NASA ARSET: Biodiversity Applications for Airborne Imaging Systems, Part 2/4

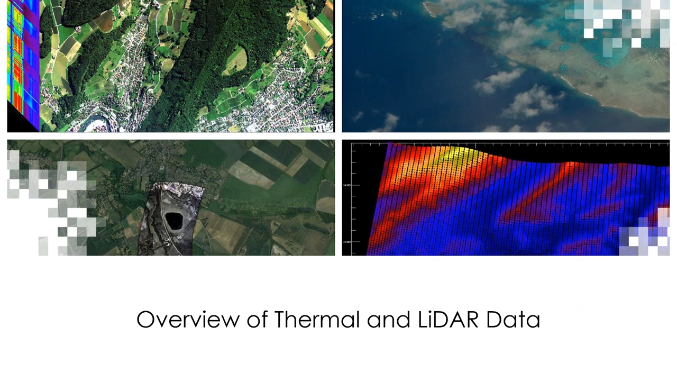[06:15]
All right, so let's start with an overview of thermal and LIDAR data. To briefly define LIDAR, LIDAR stands for light detection and ranging and is another form of observational remote sensing. With LIDAR, a laser is used to measure the ranges, meaning the distances, between the sensor and how long it takes the reflectance of the laser to return to the sensor. LIDAR data is typically measured through airborne campaigns and is known for its precision and its accuracy.
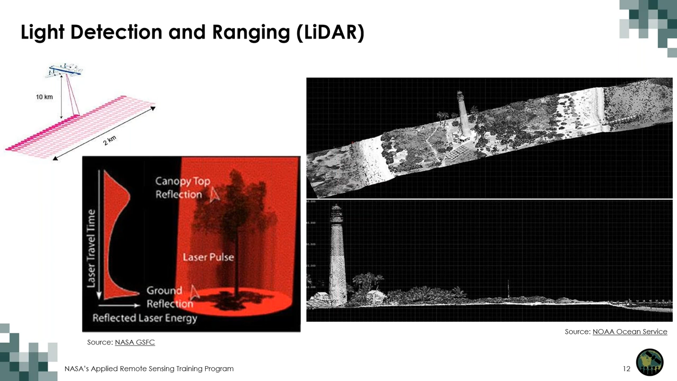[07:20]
Lighthouse in Florida taken with a LIDAR sensor. Here you can see how detailed LIDAR can be and how it can be used to create 3D models and digital elevation models, which are typically referred to as DEMs. And here are some examples of how we can use LIDAR data to capture changes in elevation and create 3D models and DEMs. The GIF on the left shows Elvis data from an airport in Costa Rica layered in 3D. The lower dataset is a hillshade version of the data. The middle layer is the ground elevation and the top is the surface or top elevation.
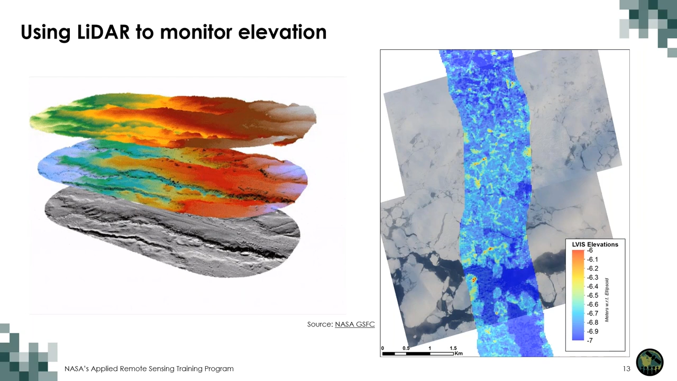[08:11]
Both images show how LIDAR data can capture precise intricacies within data that may otherwise have been lost without the inclusion of elevation in one's measurements.
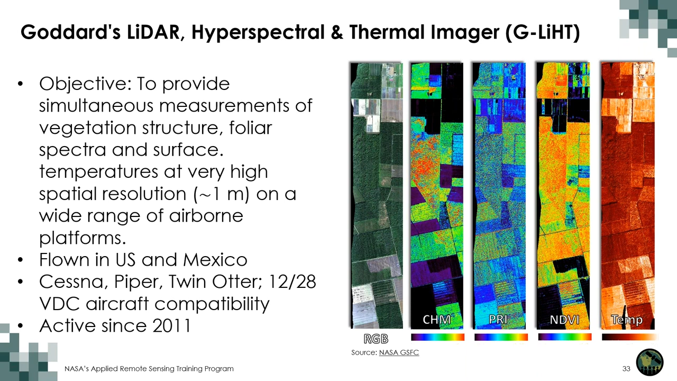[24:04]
The image on the right shows some of G-Lite's data products, starting with a true color image, a canopy height model, a photochemical reflectance index in the middle, a normalized difference vegetation index, and temperature on the very far right. Here are G-Lite's specifications from their version 2, which covers all data collected after 2017.
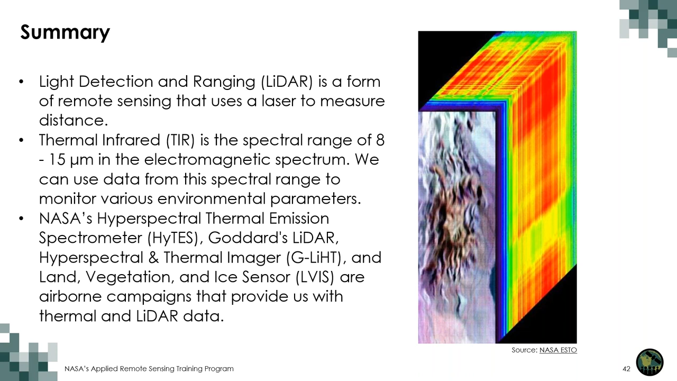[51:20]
Goddard's LIDAR hyperspectral and thermal imager known as G-Lite and land vegetation and ice sensor known as Elvis are airborne campaigns that provide us with thermal and LIDAR data.